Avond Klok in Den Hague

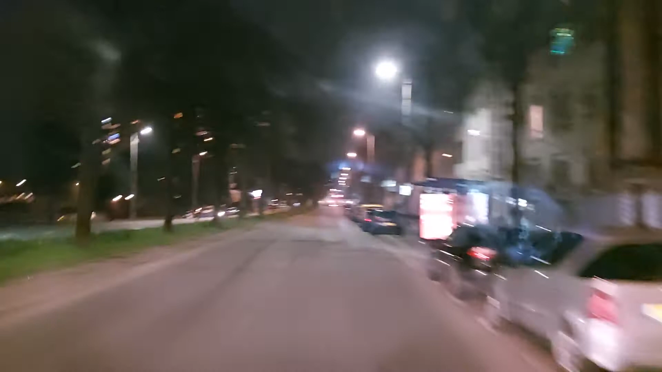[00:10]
What time is it? 9:38. So here's how the streets looks like. I'll drive the whole Den Haag, show you. What's going on in the streets? Turn right onto Erasmus Lake S105.
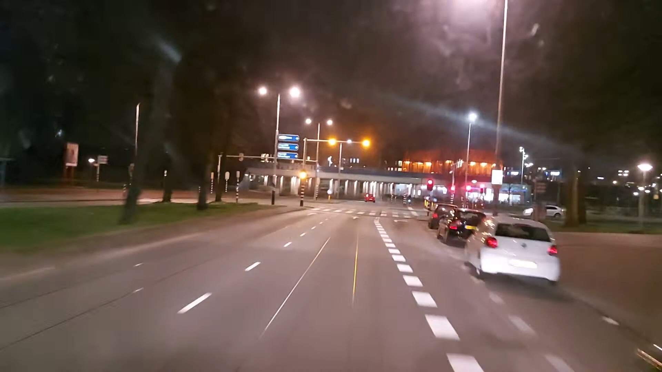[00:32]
So, we have one car over there. In 600 meters at the roundabout, take the third exit onto Middag to Lake. So this woman moved from Holland to Belgium. Yes. Another one who ran away. Right. Okay. A lot of them are doing the same shit over there. Right.
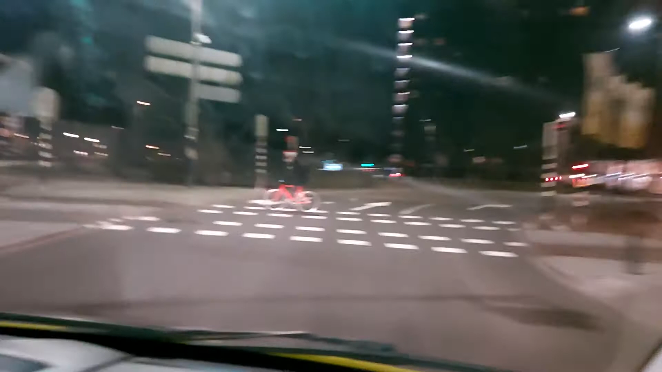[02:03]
So take the third exit. There is a dude on the bike.
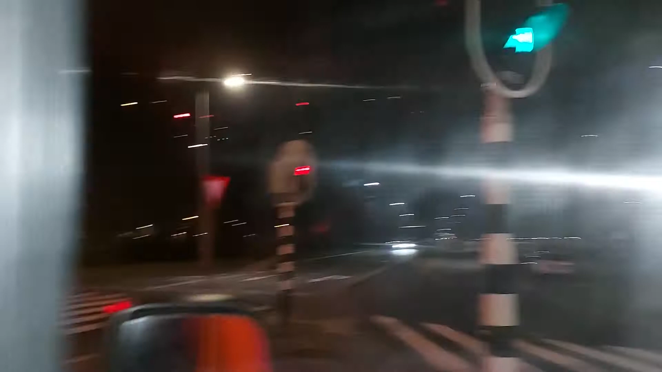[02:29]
There's one car pulling over from there.